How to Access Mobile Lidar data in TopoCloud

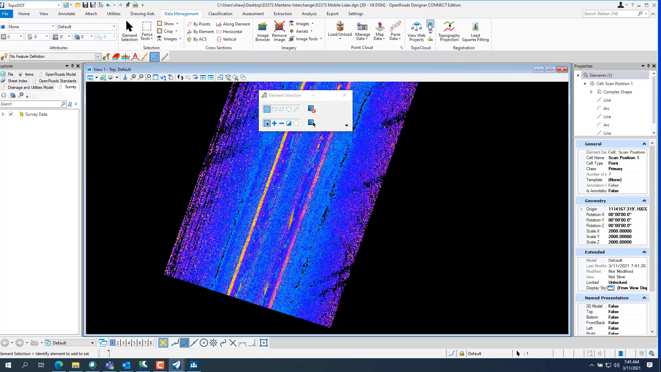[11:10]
So you can go back and set the cache folder point to 3107 here.
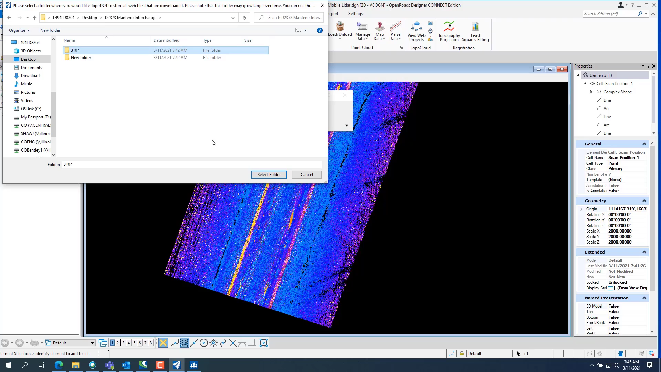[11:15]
And then from now on, I'll download them to that folder. And you can go, just go into your file folder and move that 3107, move that DOT file. And you see, you can see how that, what size they are, about 1.2 gigabytes.